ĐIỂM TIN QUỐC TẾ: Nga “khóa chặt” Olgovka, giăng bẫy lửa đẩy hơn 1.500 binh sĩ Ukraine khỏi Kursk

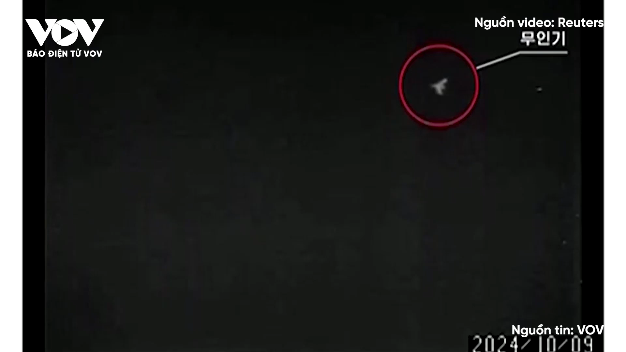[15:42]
Hãng tin KCNA đã đăng tải những bức ảnh cho thấy một vật thể hình tam giác mờ đã được dán nhãn là máy bay không người lái UAV, thả một vật thể được dán nhãn là bó tờ rơi.